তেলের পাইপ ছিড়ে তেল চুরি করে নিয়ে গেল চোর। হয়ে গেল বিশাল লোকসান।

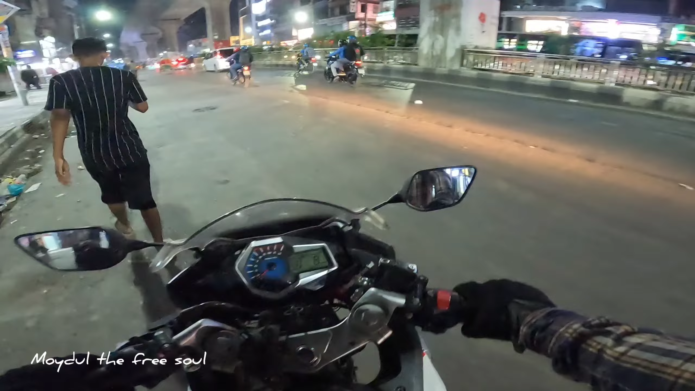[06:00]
মোটরসাইকেলের কাজ শেষ করতে করতে আজকে রাত প্রায় 9:28 বাজে। এখন বাসার উদ্দেশ্যে রওনা হয়ে যাচ্ছি।
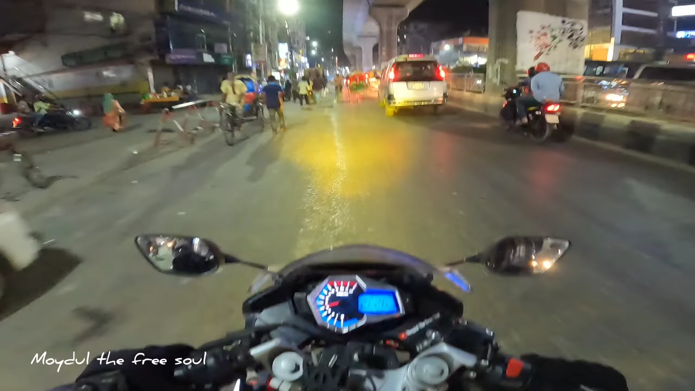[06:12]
এখন আছি মিরপুর 10। আজকে টুকটাক বেশ ভালোই কাজ হলো মোটরসাইকেলের,
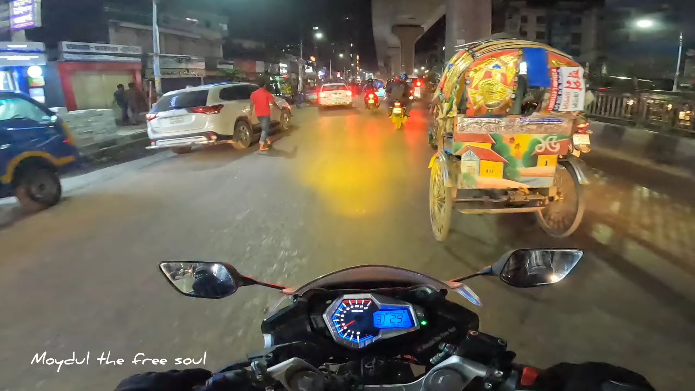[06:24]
আর যত্ন নিতেই হয় ভাই, টাকা পয়সা কম যাদের মনে করেন, একবারে তো সব কিছু সম্ভব হয় না, ধীরে ধীরে সম্ভব। এখন আমরা আছি রাতের বেলা আগারগা, এটা হচ্ছে পুরান এয়ারপোর্ট রোড।